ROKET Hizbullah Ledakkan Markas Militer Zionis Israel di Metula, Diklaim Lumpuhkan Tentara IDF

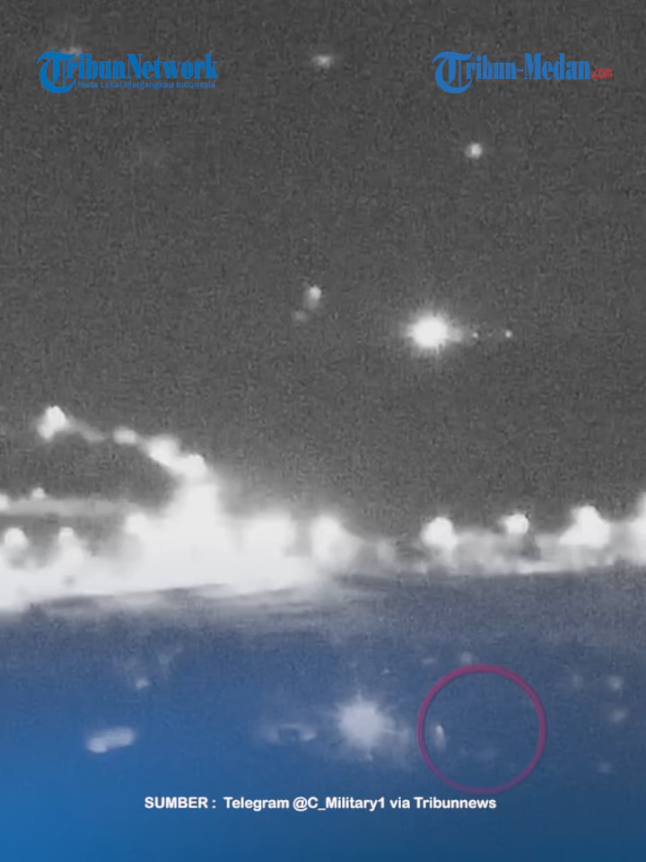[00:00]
Pasukan Hezbollah dari Lebanon kembali merilis video penyerangan yang mengejutkan ke posisi Zionis pada Rabu 13 Desember. Dalam video tersebut menunjukkan detik-detik rudal
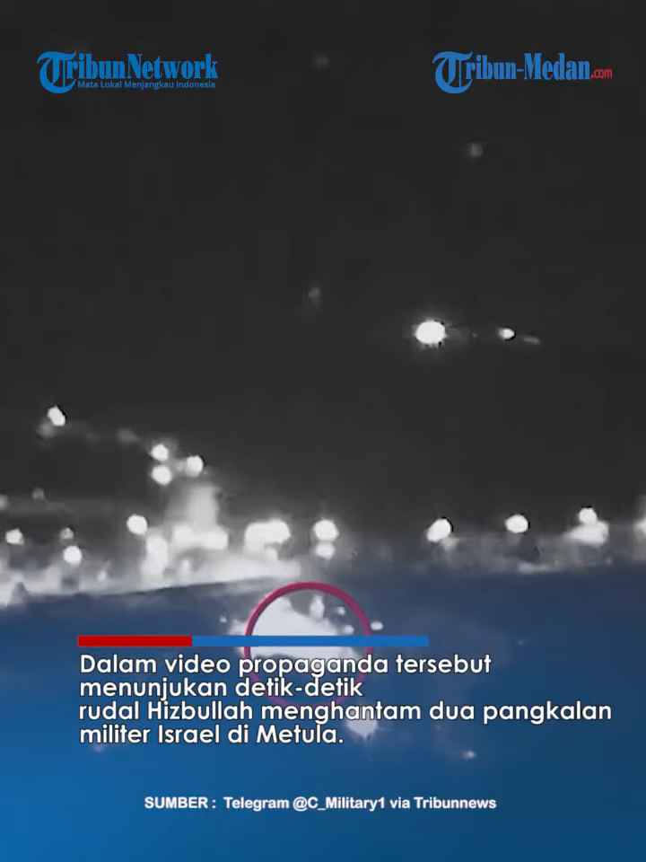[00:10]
Hezbollah menghantam dua pangkalan militer Israel di Metula. Terlihat dua rudal melusat dengan cepat dan tepat sasaran. Alhasil dua ledakan dahsyat tampak membubung tinggi di wilayah Metula tersebut. Serangan itu juga diklaim melumpuhkan sejumlah tentara Zionis.